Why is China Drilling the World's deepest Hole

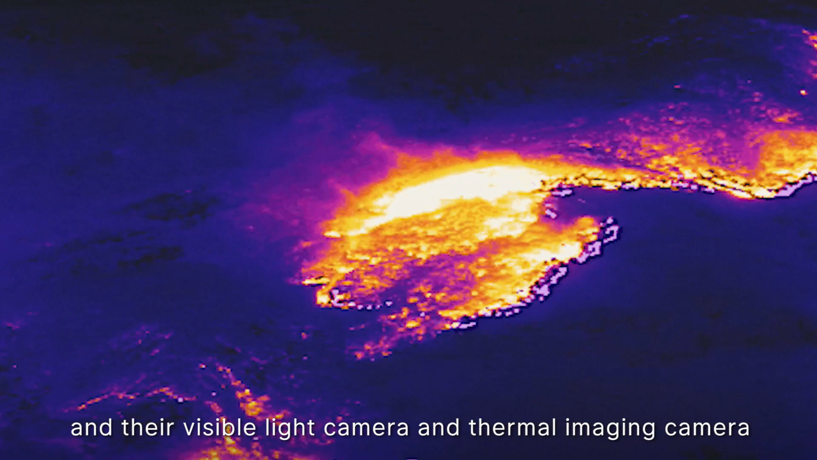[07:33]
They have a high mobility, and their visible light camera and thermal imaging camera can penetrate smoke and some building obstructions,